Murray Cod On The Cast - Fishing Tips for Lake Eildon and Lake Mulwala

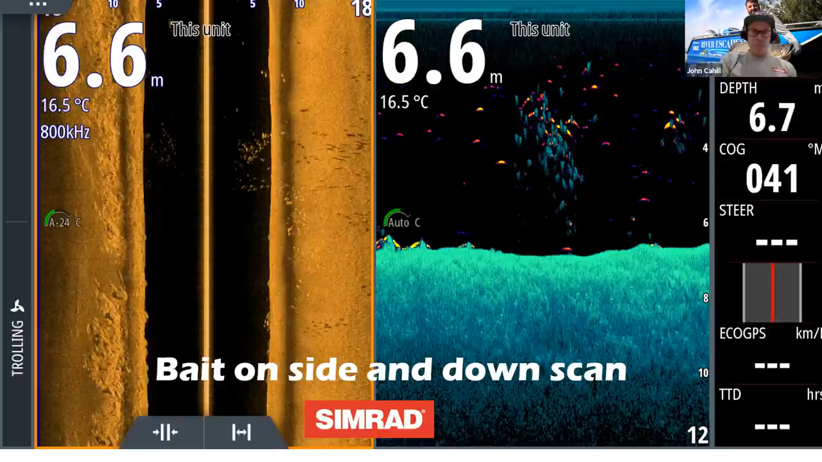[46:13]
On screen: water 16.5°C
um not giving too much away that's a flat and you can see the bait on it and um we whilst there's no cod in that standing we got one very nearby that um don't think of cod in lakes as stationary they get out and swim around and chase this down um there's way more bait there in very shallow water you can see all the shadows and the bait that's pretty big bait i'm not sure or convinced what that bait was um but
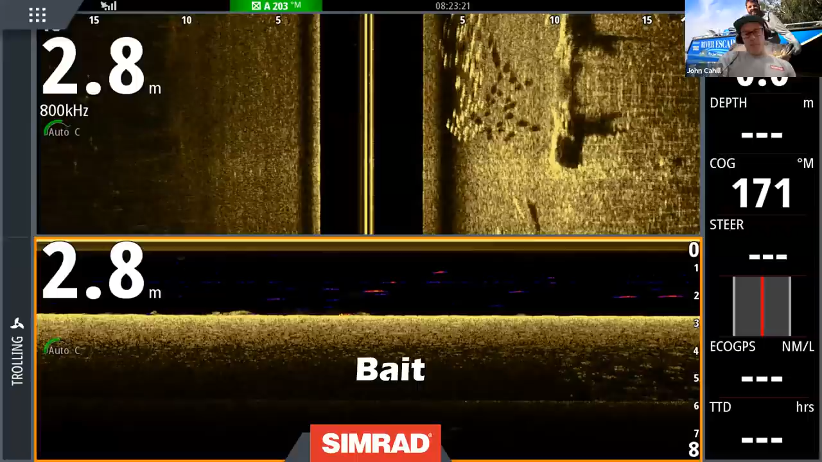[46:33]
On screen: depth 2.8 m
knowing bait is in the area is a very good idea to concentrate and stay around there there's a couple of paired cod i showed you that one a little bit earlier here's some actual fish now you don't always catch the cod that you sound up that's a fact but it's really good to know that they're in the area because they won't be the only one um we have caught some that we've sounded up but you know by by far we
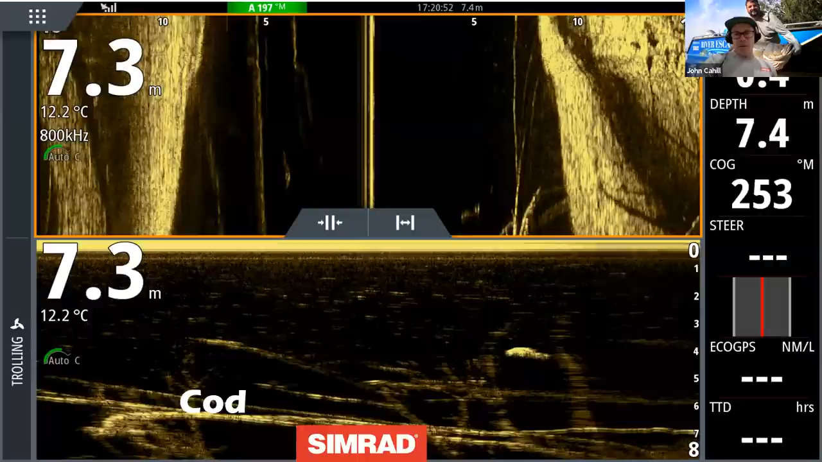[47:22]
On screen: water 12.2°C
see way more than they actually catch but uh that's a big fish right there that's um uh i i think a fish of well over a meter um i didn't get a bite from him that day but i did a week or two later and i blew it um there's another one you can see him on both down scan and side scan and
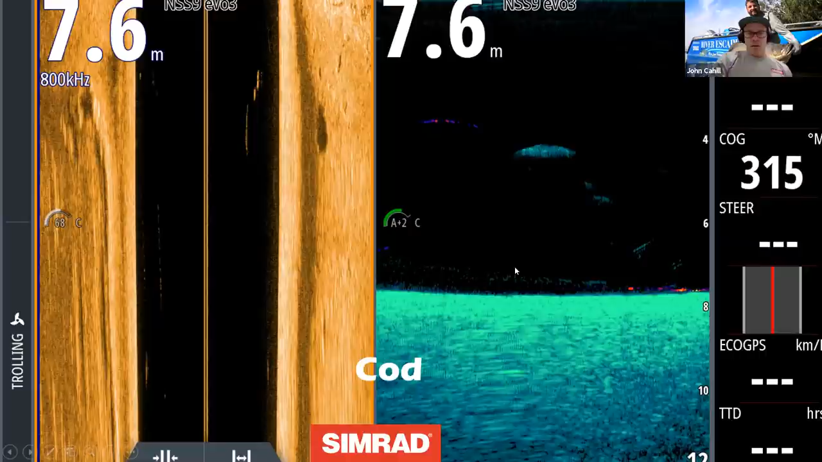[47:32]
On screen: depth 7.6 m
there is another one there he is on the side scan right in the beam and there's his shadow so it's a um good sonar i actually reckon is essential to be honest you can be um if nothing else to know that you're fishing in the zones that you want to be it doesn't have to be about the actual